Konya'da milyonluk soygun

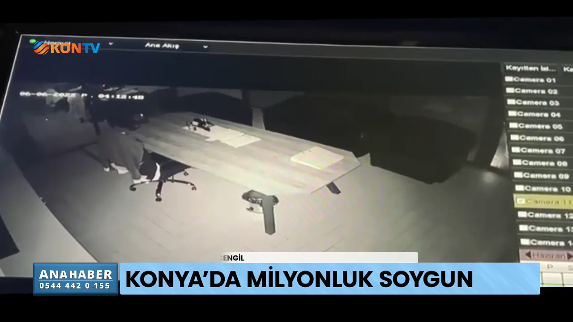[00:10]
Olay yeri Konya'nın Karatay ilçesi Bulgar İmam Caddesi'ndeki Beyaz Yeşya Servisi. Sabaha karşı iş yerine giren iki hırsızlık şüphelisi alarmı devre dışı bırakarak işe koyuldu.
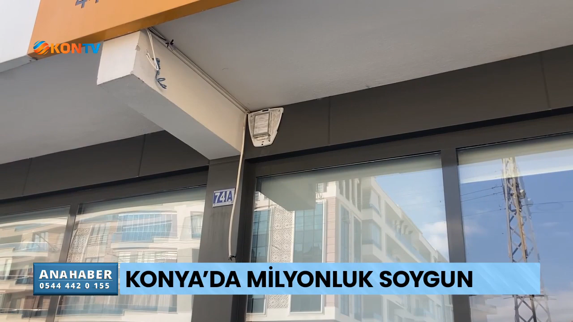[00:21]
Hırsızların hedefinde çelik kasalar vardı. Yüzleri kapalıydı.
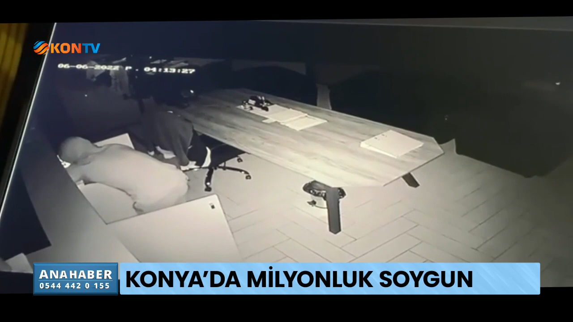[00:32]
Güvenlik kameraları yokmuşçasına iki kasayı da battaniyeye sararak iş yerindeki araçlardan birine taşıdılar. İhbarla birlikte devreye polis girdi. Şüphelilerin kasaları yükleyip kaçtığı aracın takip sistemi vardı. Yeri hemen tespit edildi.